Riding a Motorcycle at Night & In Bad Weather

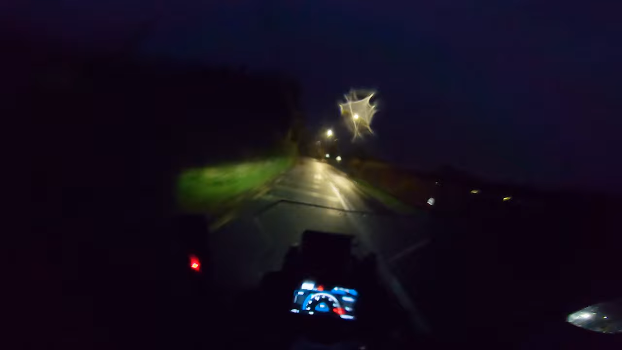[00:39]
and he uh he really does not have good lights on his bike and every time i see him i'm like man
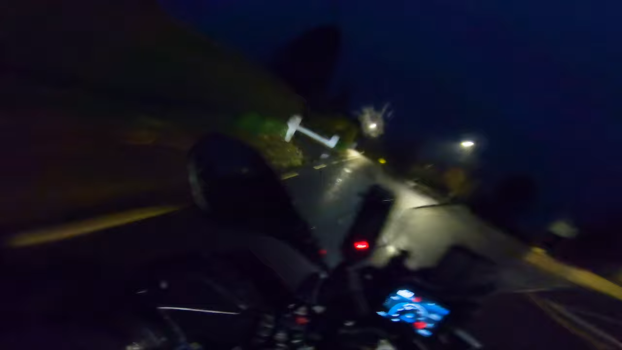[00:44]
i can barely see you coming at me and i look out for bikers and it's it's just scary it's scary to think that like a car could pull out in front of that dude and just not see him and it's not the car that was fault so make sure
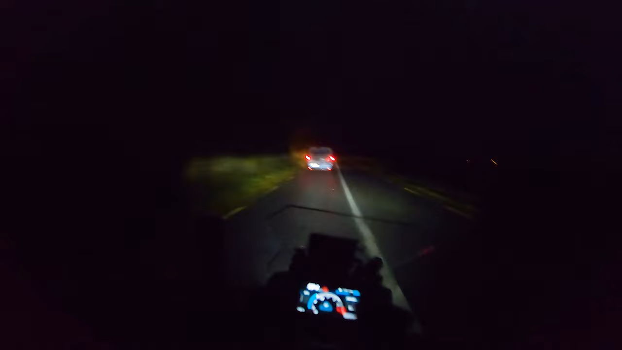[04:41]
off a tree there's there's gonna be water on the road um leaves are everywhere and if there's there's a build up of leaves on a corner and you run onto them you could get seriously hurt there too and worse than that you could hurt your bike you know what i mean i'm just kidding bikes are fixable they're just a thing um and that's coming from me and i love my bikes but they are at the end of the day they're just a thing
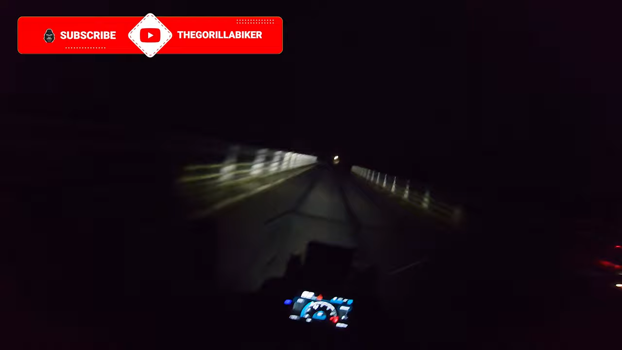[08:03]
off some speed in which case do that but like here now see see the line see the shiny parts of the road hopefully you can i'm staying off those i'm staying off those and now we're going to accelerate towards here and basically i'm proving a point on this speedy bit so i'm going to slow i can't see what's coming i can see the road in front of me so i'm going to bleed off all my speed again bleed off all
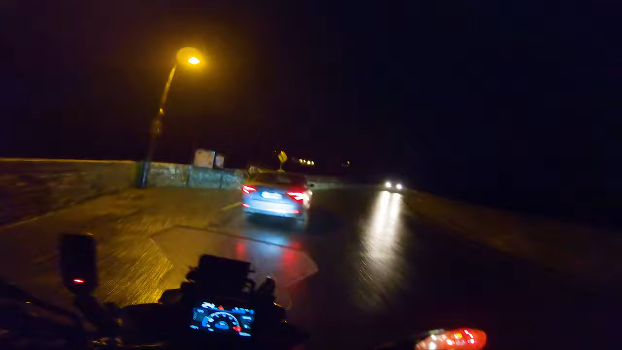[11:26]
of the last things i'm going to say then is a really smooth throttle input so everything you do including your braking unless it's in an emergency um everything should be smooth so like throttle inputs coming off the clutch gear changes everything just lovely and smooth don't like come out of a corner and ram on the throttle like you're on a racetrack i love doing that it's actually one of my favorite things to do in life but not in this weather because again you could have a leaf under your tire at the precise wrong moment so like like that just nice smooth acceleration
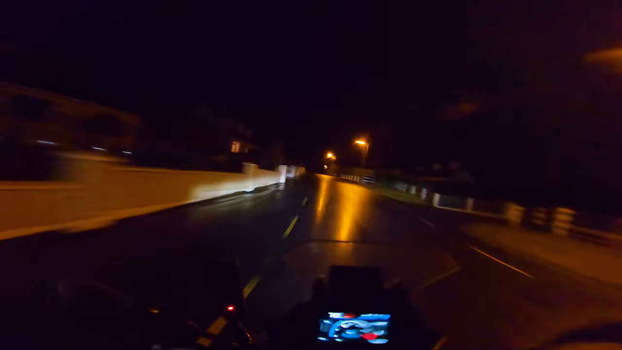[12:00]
so basically look in the dark uh right to what you can see if you can't see slow down give yourself a chance to react to situations to pop up uh if there's a car coming against you watch your point of references you know watch the left hand side of the road use that as your track use that as what you're right still look through your corners do all that stuff but just don't get dazzled by the car and don't forget that you know you could easily
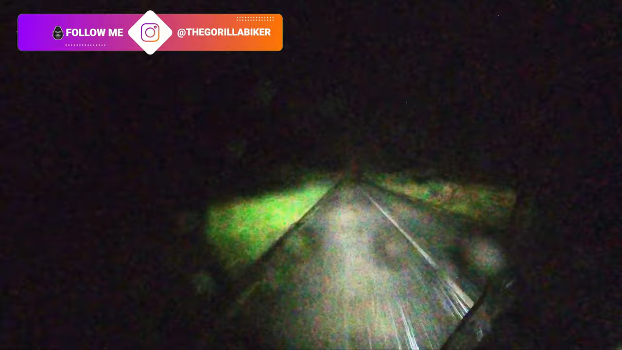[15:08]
bike is gone by the time you see this video this bike has gone back to my uncle i will miss it i've also made a video on um have modern bikes spoiled me so give that a look if you have any interest i can't see ah i like that so you look at the left hand side of the road now because when cars and trucks come over the crest of hills by the way uh you'll often find you literally can't see anything uh because their lights are aimed up in the sky and blinding you